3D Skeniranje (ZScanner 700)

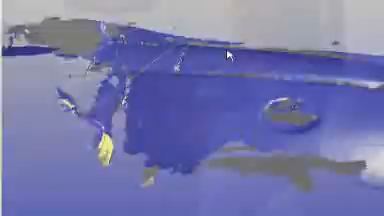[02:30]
and capable of producing usable data without post-processing real world applications demand the z scanner 700
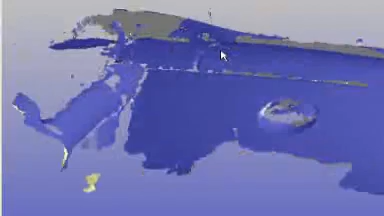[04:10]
it's great 3d data capture for a world of practical applications it's the versatile z scanner 700